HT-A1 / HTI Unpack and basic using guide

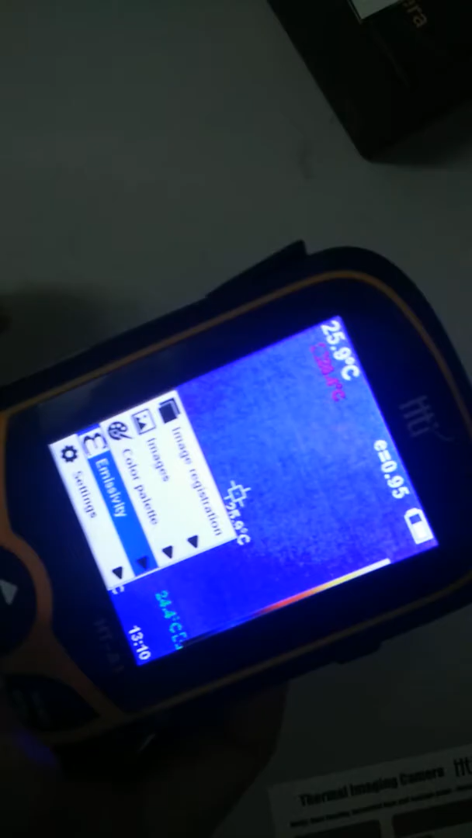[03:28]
แล้วก็กด และกลับนะครับ นี่ส่วนของ Setting นะครับ
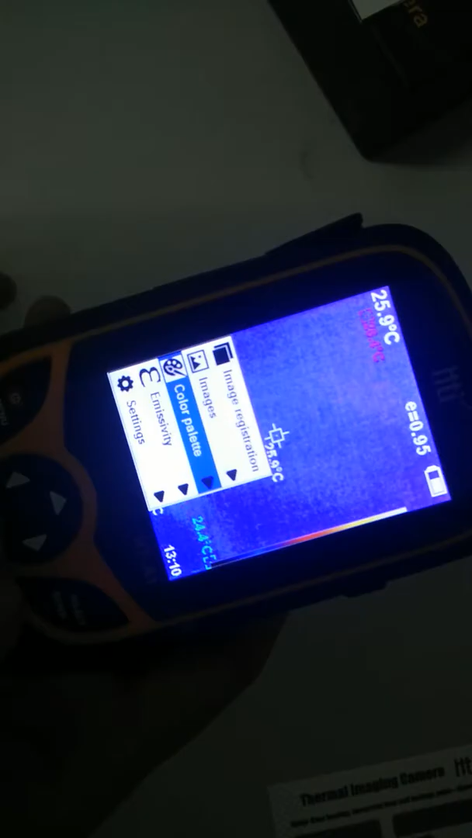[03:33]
เรื่องมาที่ Setting แล้วก็กดปรุงลูกสอนขวา เพื่อเข้า parameter นะครับก็มี Auto Shutdown นะครับ Auto Shutdown แล้วก็กด เลือกดู 5 นาที 20 นาทีหรือว่าจะ
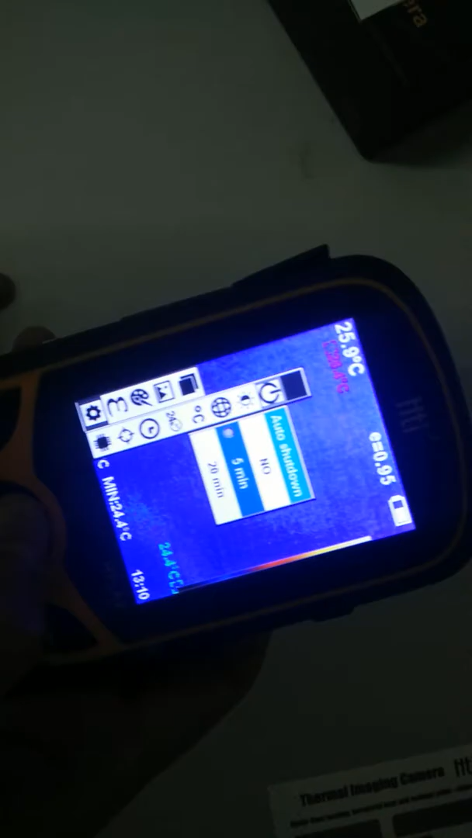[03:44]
On screen: spot 25.9°C
No ก็ได้ เดี๋ยวเปิดไว้ตลอดเวลา ตัวนี้ก็จะ AutoPro Off ให้พายใน 5 นาทีนะครับอันน
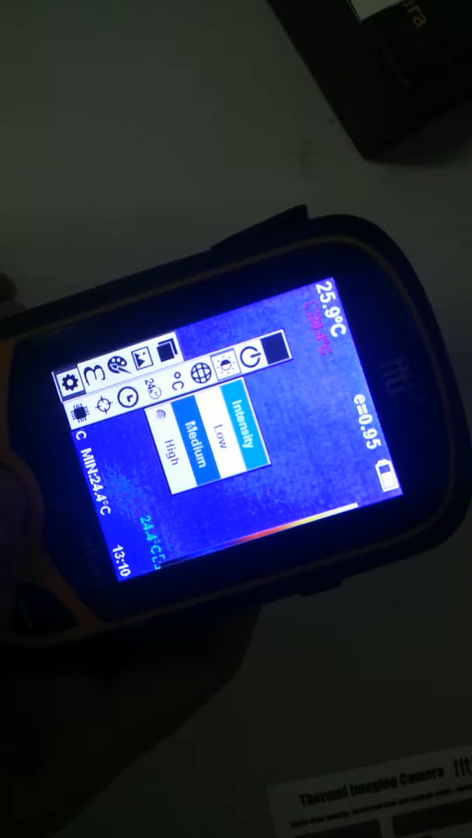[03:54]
On screen: spot 25.9°C, min 24.4°C
ี้ก็เป็นความสว่างนะครับ ความสว่างของ
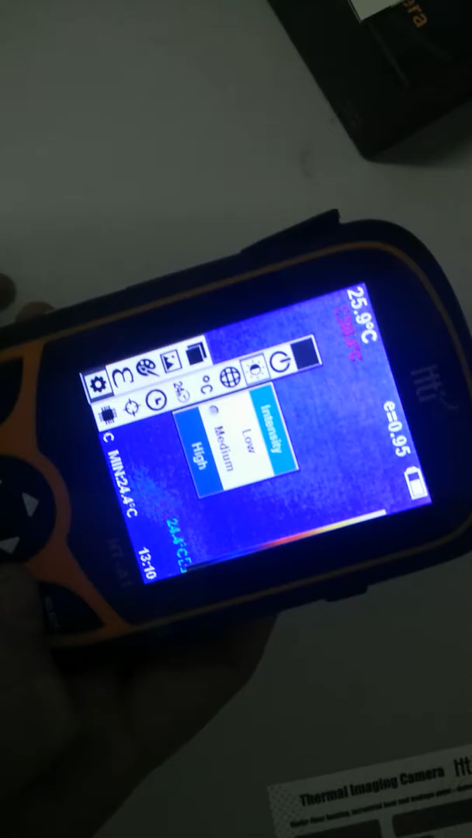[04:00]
On screen: min 24.4°C
หน้าจอนะครับ ตัวนี้เลือนมา มี 3 ระดับ มี Low Medium High นะครับตัวนี้จะเป็นในส่วนของภาษา นะครั
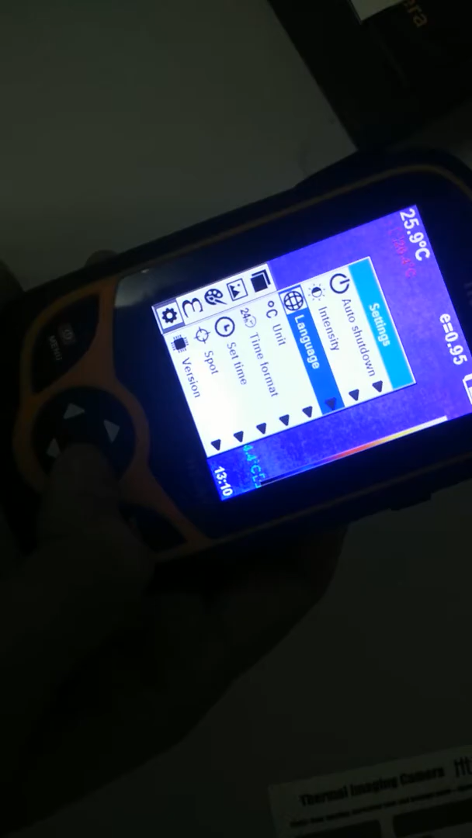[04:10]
บ ก็เลือนก็มีอังกฤษ นะครับภาษา G, Italy, German นะครับ แล้วก็ในส่วนของ Unip นะครับ เป็นอุณภูมิก็จะมีเป็นองศา Celsius กับ Valentine นะครั
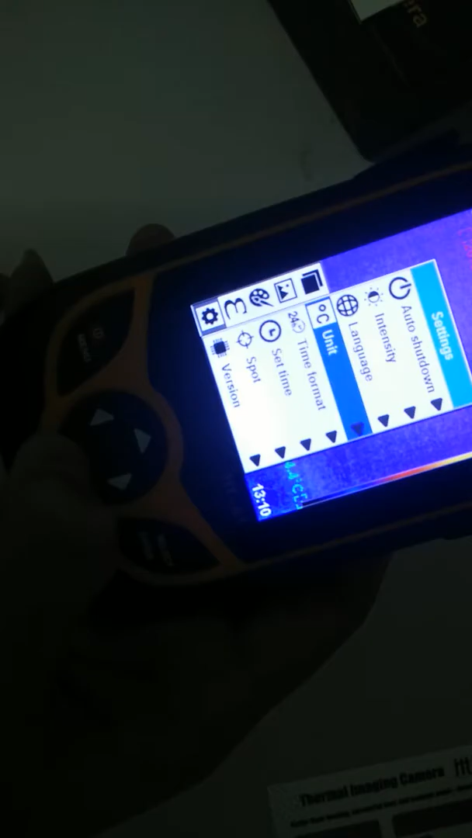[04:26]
บ แล้วก็เวลา นะครับ เราจะตั้งเป็น 24 ชั่วโมงหรือว่าเป็น 12 ช
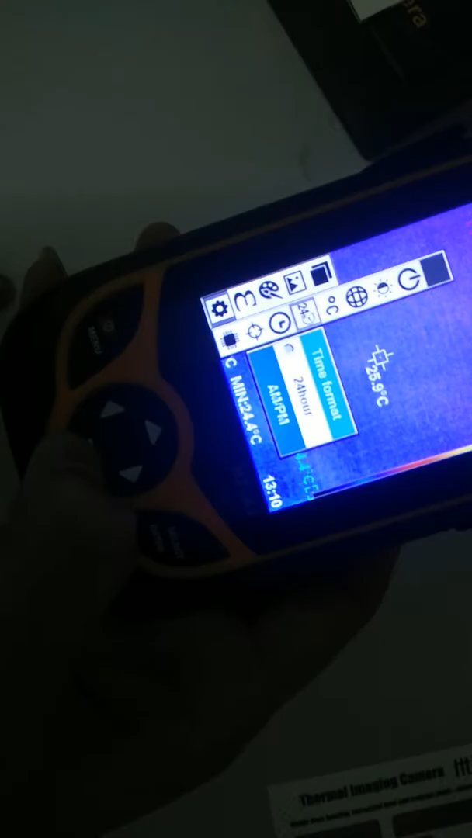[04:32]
On screen: min 24.4°C
ั่วโมง เป็น AMPM นะครับ ตัวนี้ แล้วก็เซ็ต Time นะครับ แล้วก็เป็นปีเดือนวันนะครับถ้าเราจะเซ็ต แล้วก็กด Enter นะ
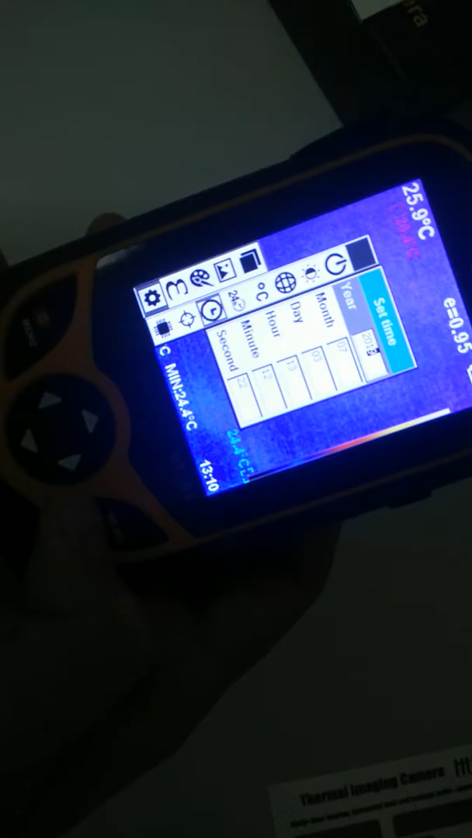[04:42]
On screen: min 24.4°C
ครับ ว่าจะเป็นจากสีน้ำเงินก็จะเป็นสีดำนะครับ
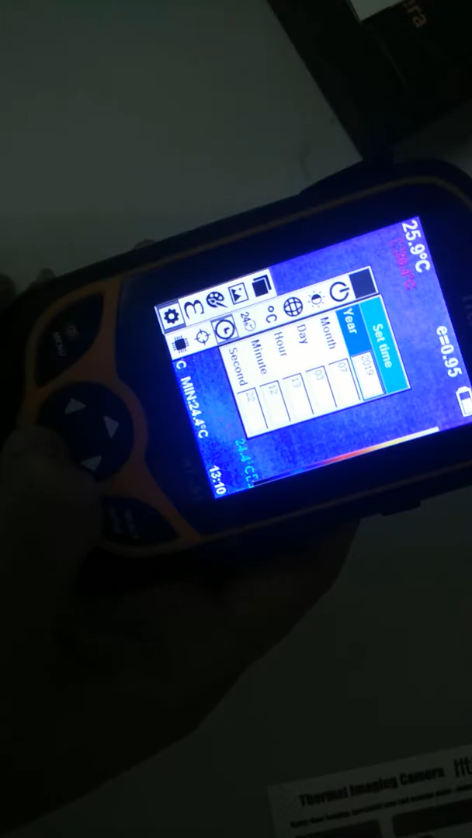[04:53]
On screen: min 24.4°C
Sport นะครับ เราจะเปิดจุด
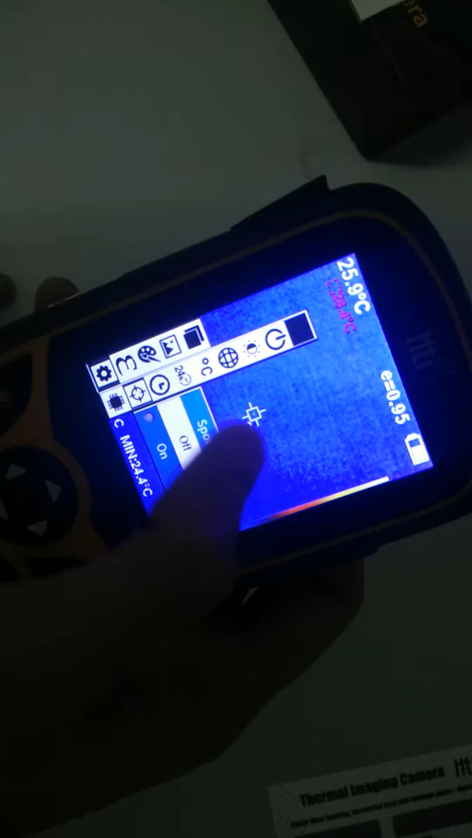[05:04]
On screen: min 24.4°C
Spot รื shortcut นะครับ ถ้าเราเปิดแล้วก็ on ถ้าเราปิดแล้วก็ off ไว้นะครั
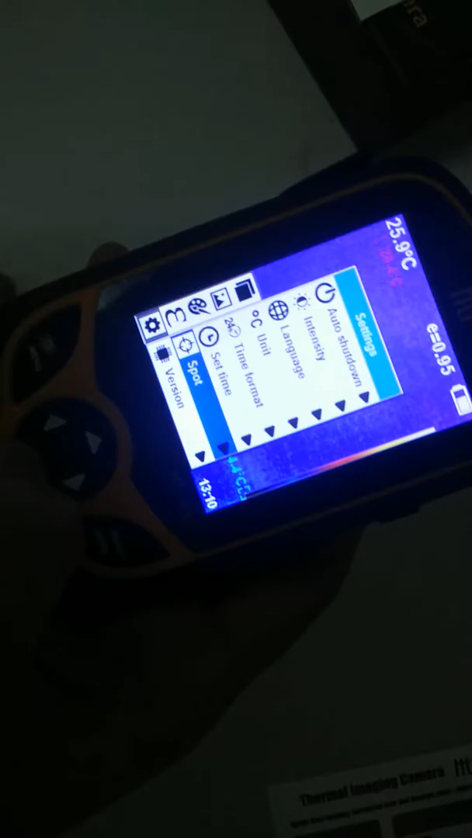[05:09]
On screen: spot 25.9°C
บนี่อย่าจะเป็นเวอร์ชั่นของตัวเครื่อง เป็นเวอร์ชั่นที่เท่าไลก็กด BACK
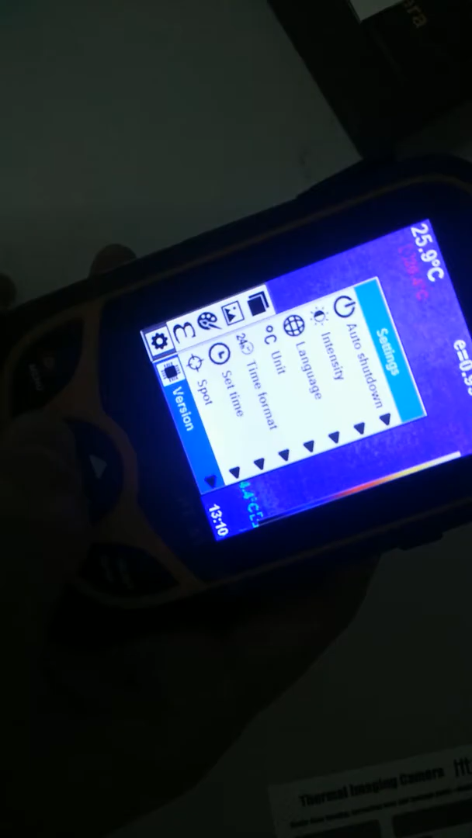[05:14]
มากดไปนเนอุอีข้างนึง ก็จะออกจากปุ้มเมนู นะครับ
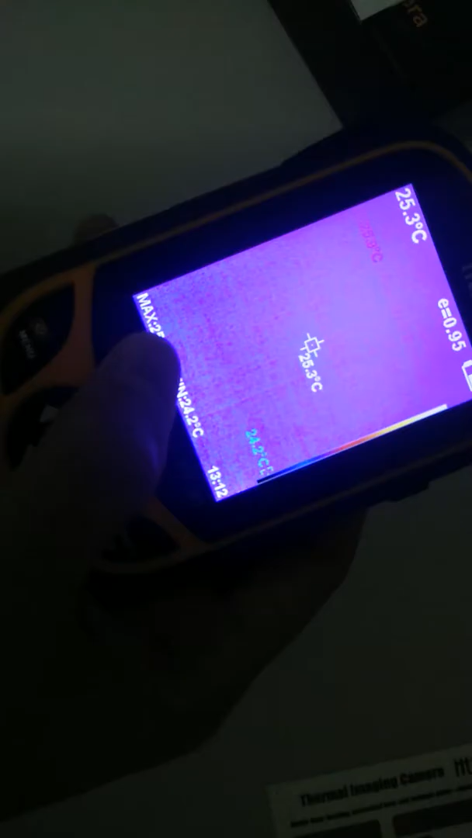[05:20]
On screen: spot 25.3°C
ส่วนการถ่ายลูกนะครับ ถ่ายภาพมันจะมีปุ่มด้านข้างอยู่ปุ่มด้านข้างตัวนี้นะครับ ถ้าเราจะกดถ่ายสมติถ่ายเป็นมือ
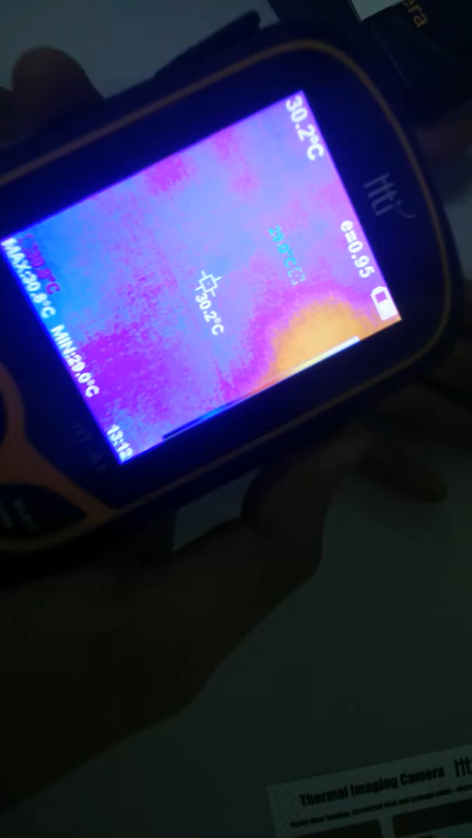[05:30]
On screen: spot 30.2°C
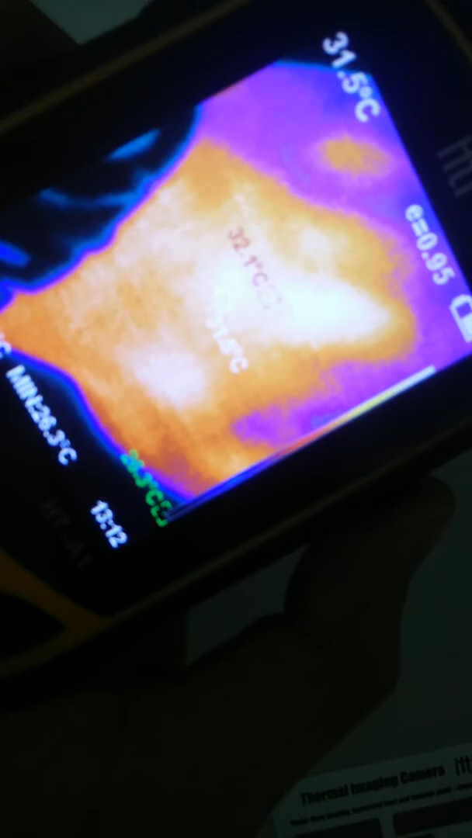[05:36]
กดถ่ายมันจะขึ้น Yes
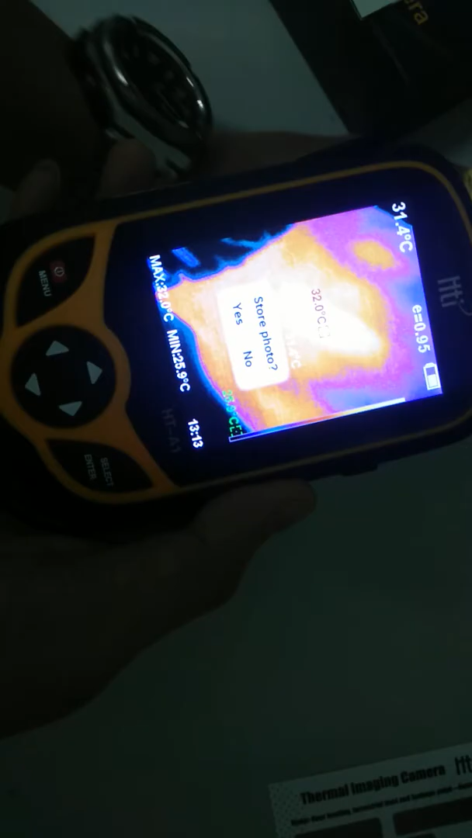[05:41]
กับ Noก็คือเราจะบันทึกรูปภาพหรือเปล่าเราแมนทึกไปกดปุ่มเมนู เพราะ Yes